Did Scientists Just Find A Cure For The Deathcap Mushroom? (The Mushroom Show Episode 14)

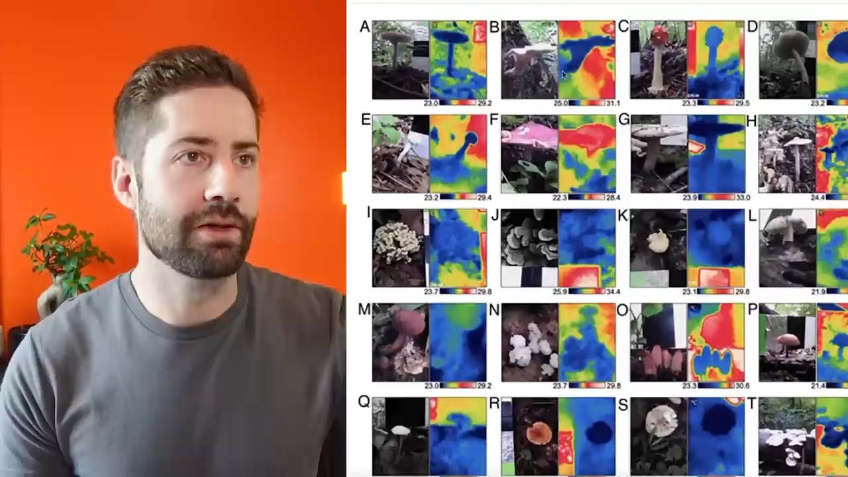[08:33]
And you can see pretty clearly here, the pictures are kind of grainy, but you can see all of these different mushrooms. And then the thermal image of them, the mushroom fruiting bodies are clearly cooler than the surrounding environment. And this happens to be the case for all of these mushrooms that they were looking at.
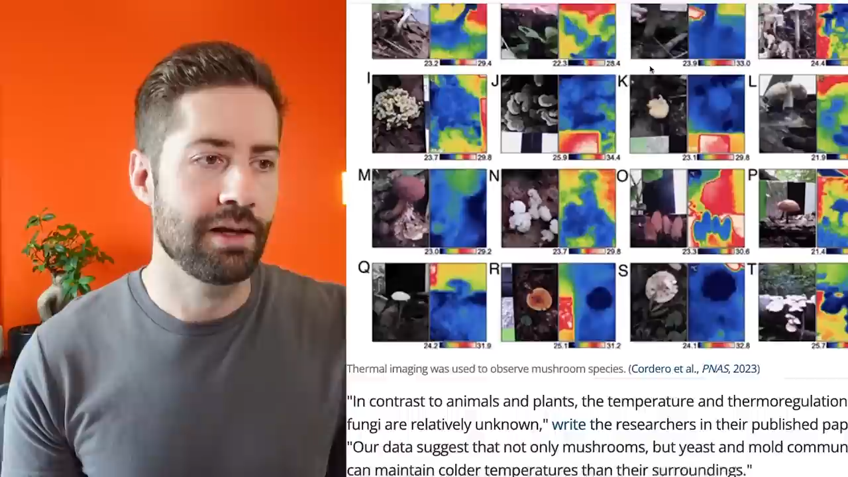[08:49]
It says in contrast to animals and plants, the temperature and thermoregulation of fungi are relatively unknown, write the researchers in the published paper.